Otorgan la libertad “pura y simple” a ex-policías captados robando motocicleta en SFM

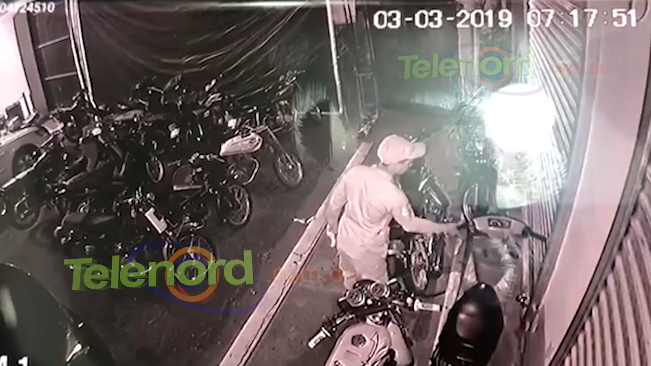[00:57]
El que estaba intercambiando piezas en la esplanada del cuartel y eso ¿Se observa una sustracción?